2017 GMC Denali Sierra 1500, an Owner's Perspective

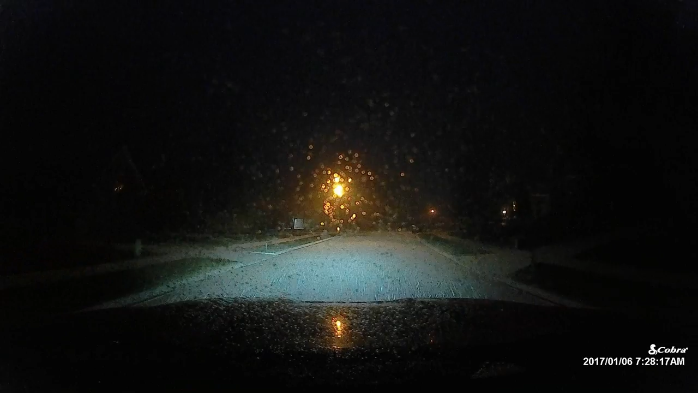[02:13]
wheel drive automatic four-wheel high four-wheel low and we had pretty icy conditions and a decent snow that had settled in this morning when I got up and left to go to work and so I left